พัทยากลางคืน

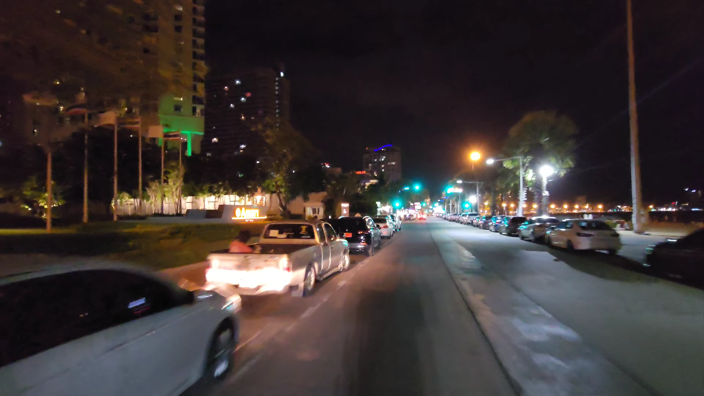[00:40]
บนากาศสวยงามมากเลย�� แสงไพยประดับต่างๆนะ จากทางถนน ล้าน จากโรงรม สุดยอดเลยนะ
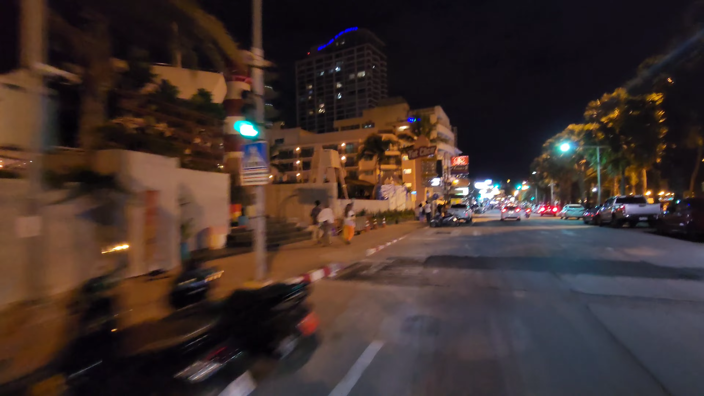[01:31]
อ่อยไง ร็อใสล่ารดต่าง ๆ จอดกันเยอะเป็นระยะระยะเลยนะฮะ
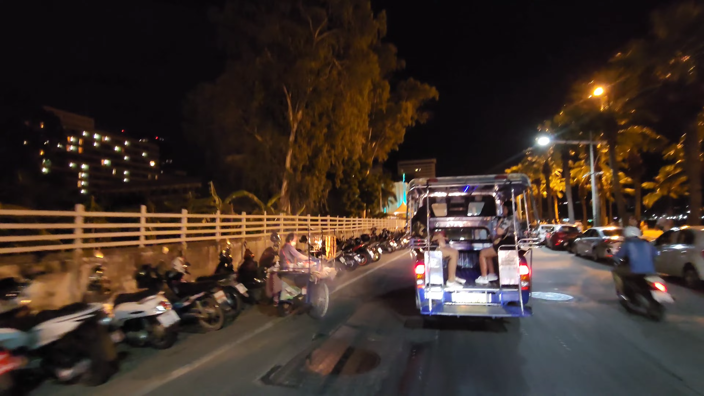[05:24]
ของกิน นี่ รถจอดเต็มเลยนะฮะ ของเกี่ยวอยู่บนหาดเยอะมากนะ
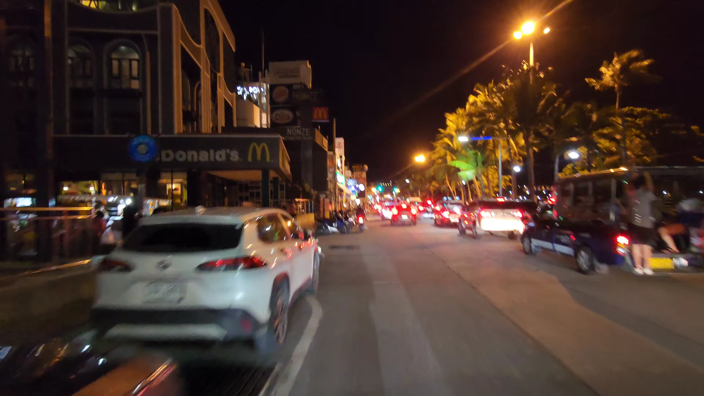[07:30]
เยอะมาก นี่นะฮะ เริ่มรถติดแล้ว